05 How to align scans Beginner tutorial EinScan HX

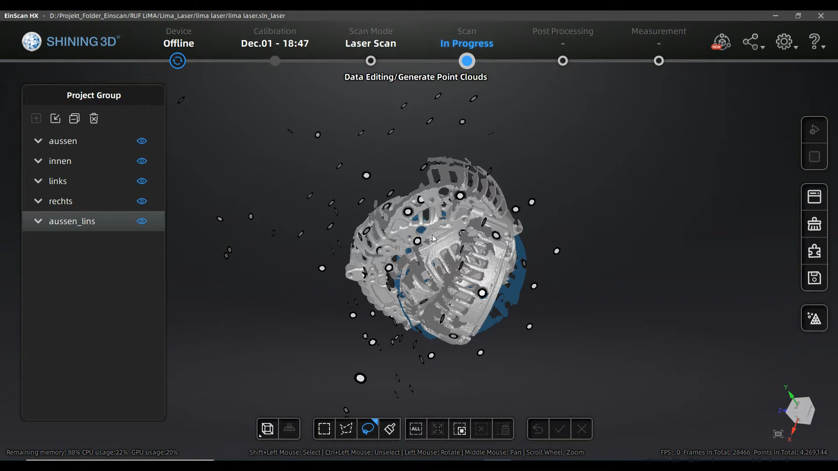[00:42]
different views have to be merged together for representation of the object so you see after the cleaning of the different scan views they are let's say not positioned to each other in the right way they are in some mess for
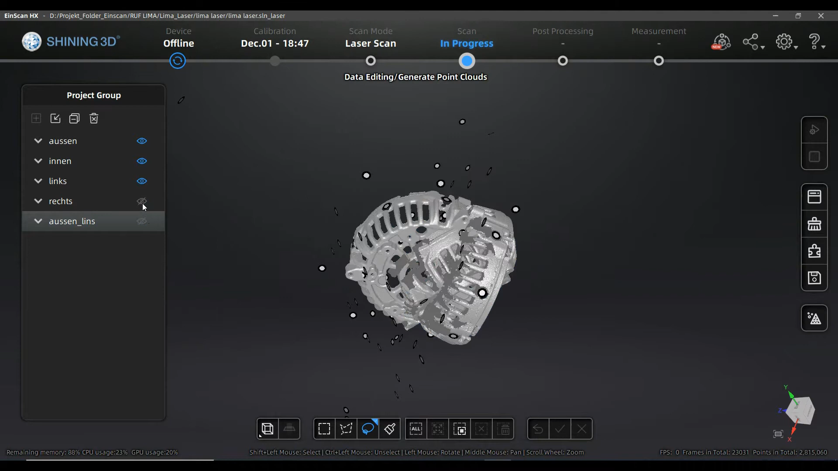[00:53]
this part I created inside
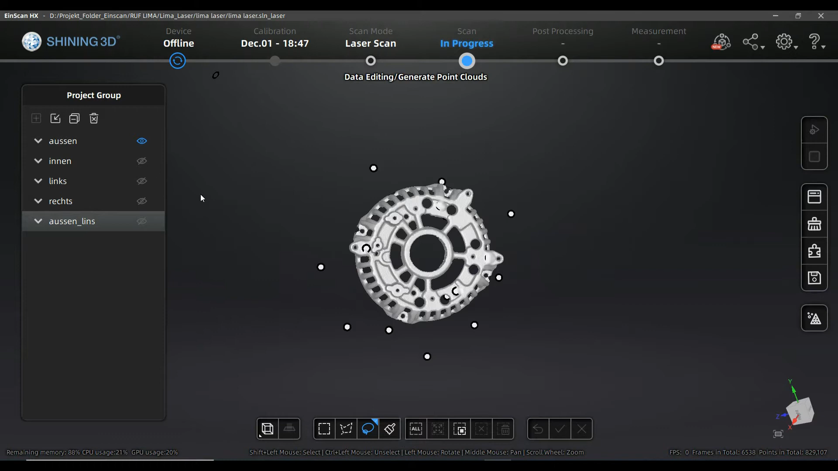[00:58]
and outside this is the outside of the cast part that will be later on in the motor looking to the outside it is the inside this is where the electricity and components and and so on are and I created
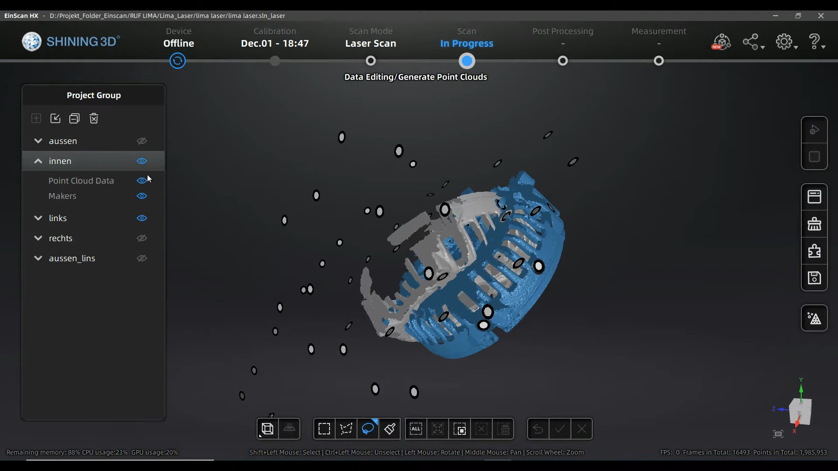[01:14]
views that connect the inside
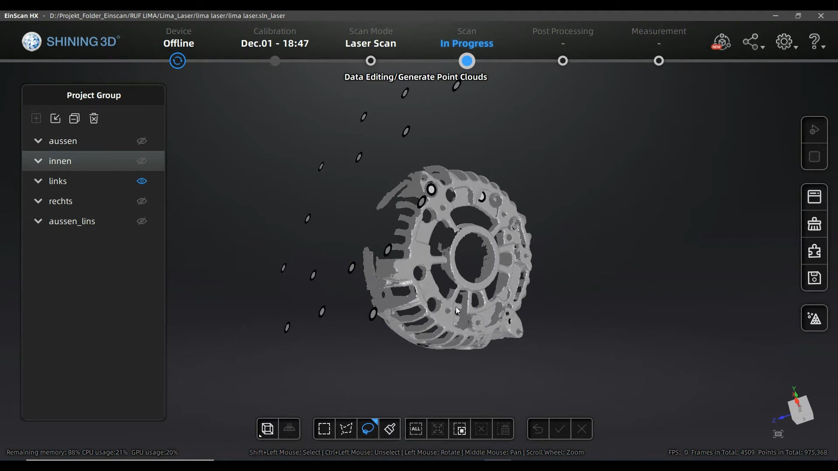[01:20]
and the outside of that scan to be sure that both of them are positioned relatively to each other in the right way I created some more
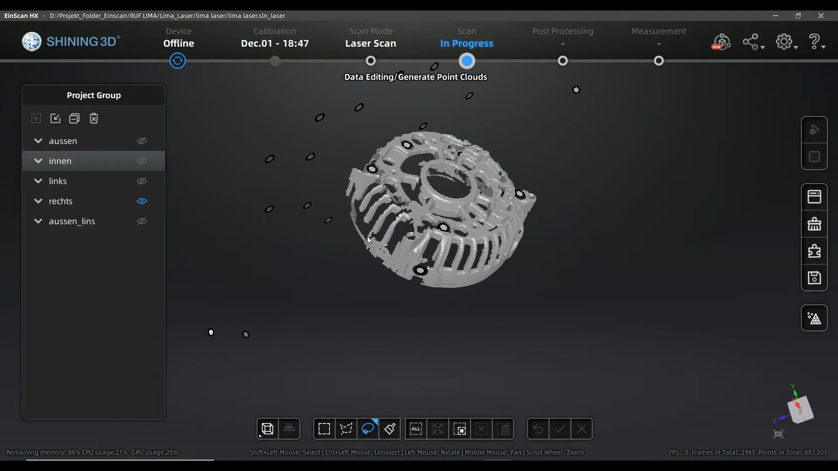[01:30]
views because there is fins and in the fins there is details in the ground and I want to be sure that everything is captured fine so
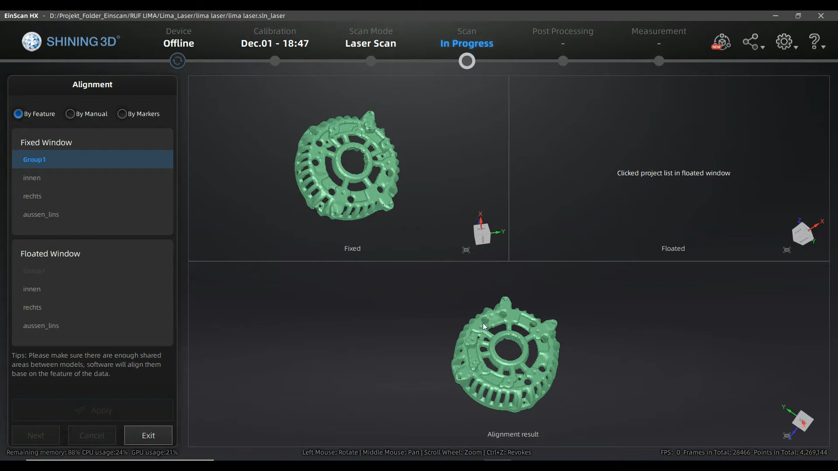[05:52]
result that you have to work on so this both first selections are merged together right now right now you can click again on the right window and choose the next one you can right now use the downside because you have quite a lot of overlapping with the downside and in this case of course I would continue to just use the automatic merging or aligning in this case sorry it's not merging it's really aligning
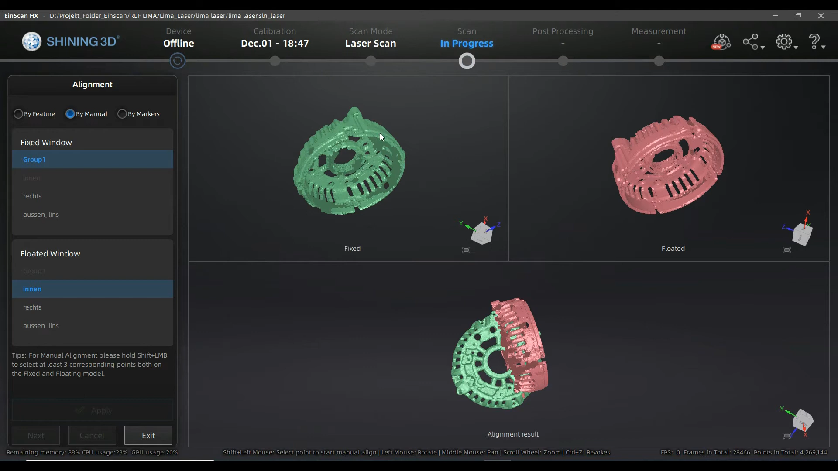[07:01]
this parts using points that you pre-select for the software where the software is capable to start the alignment don't be scared that you are not clicking perfectly exactly the same position into the two sides because that scanner will do some best fit alignment in the software afterwards so to start the alignment algorithm in the manual mode
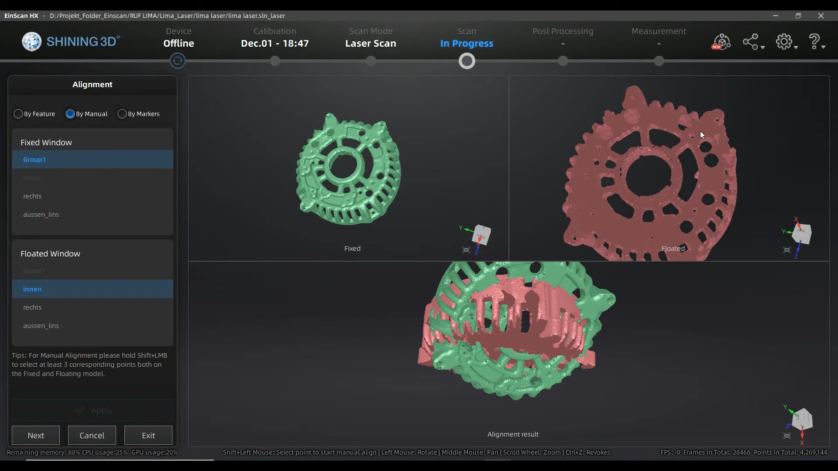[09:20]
there is some of the cutting holes so I have to be careful that I really select something that's right that belong to each other I see here there is the domes and screw holes and this gets me to some better start point so this time I'm going to push shift and select the area of the dome select the other area of the dome what is always recommendable that this three points start points for the alignment you select that they are a bit far away from each other
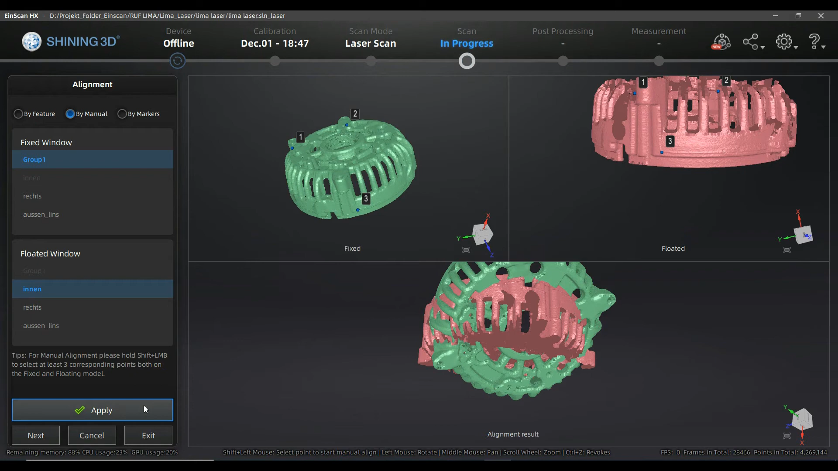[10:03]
that that means you have good and stable alignment points that they are easy for the software to align the part so if you would select three points that
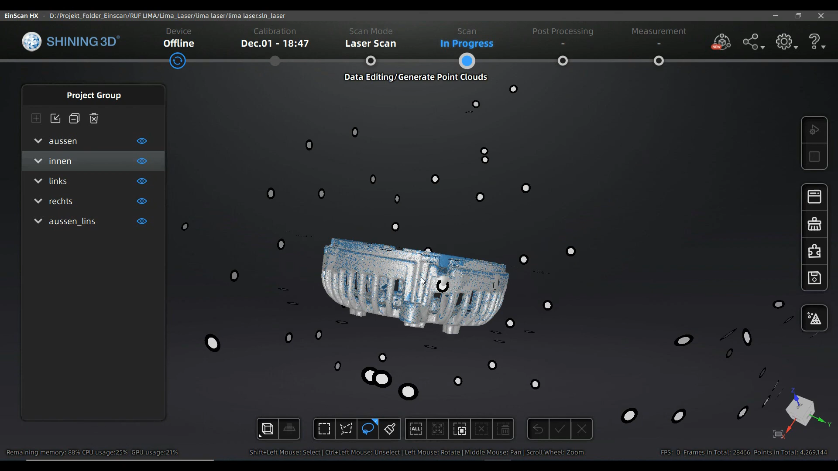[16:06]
so here you are you can see that
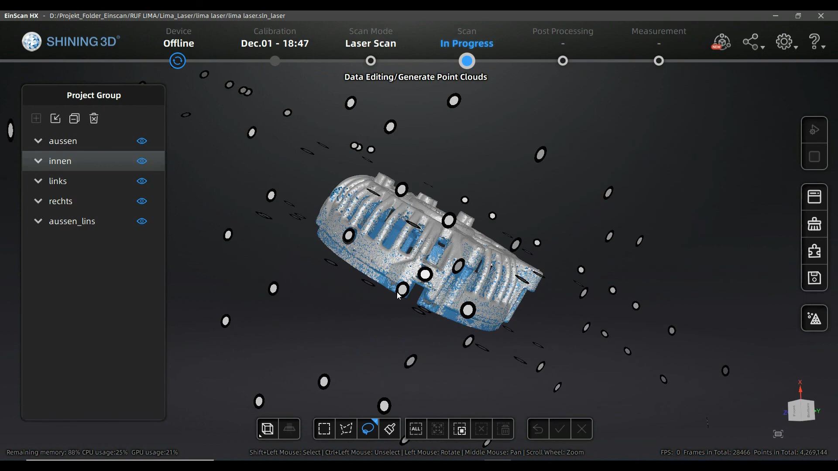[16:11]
this right now is not a messed up bunch of views it's all